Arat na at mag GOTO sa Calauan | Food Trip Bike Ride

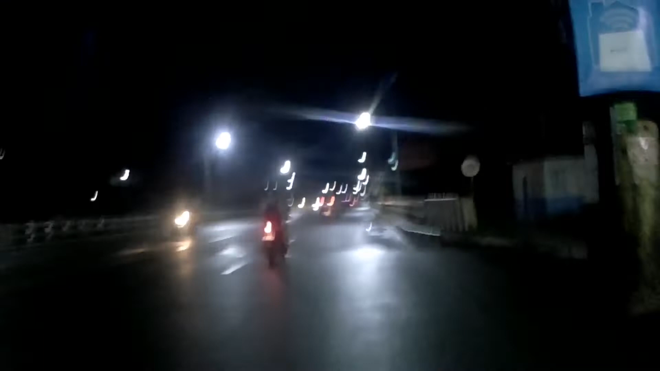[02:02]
Okay, ngayon nasa crossing na tayo. Kalamba, at time check ay 4:56.
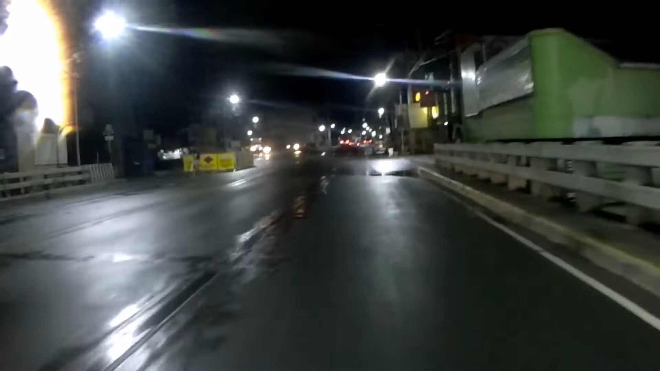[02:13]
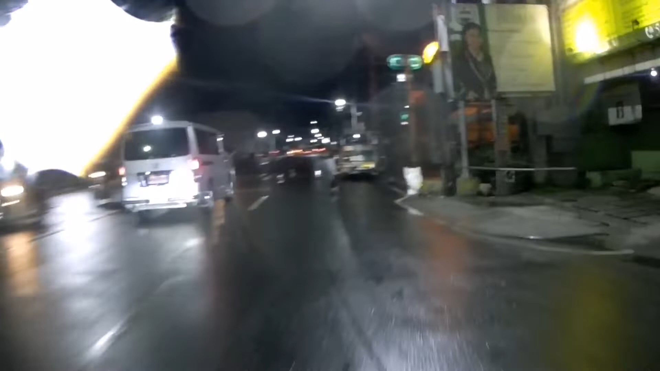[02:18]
Ang usapan 4:30 dahil nga umulan. Alright, mag-aalas 5 na.
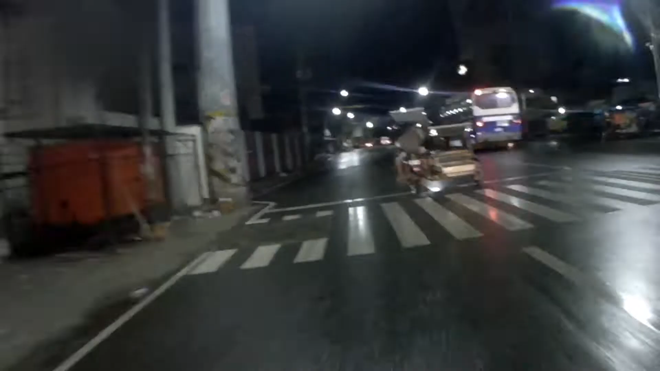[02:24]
Lawak na kalsada. Maluwag pati dahil maaga pa masyado. Pero mamaya sigurado traffic na yan.
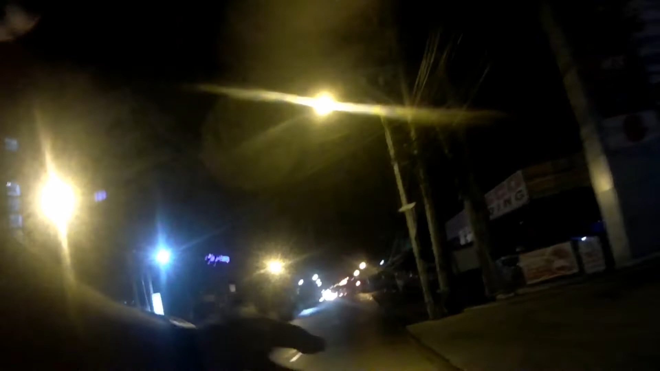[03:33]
Yan, pala malapit na tayo sa intersection ng Halang. Kakaanan tayo papuntang The Plaza.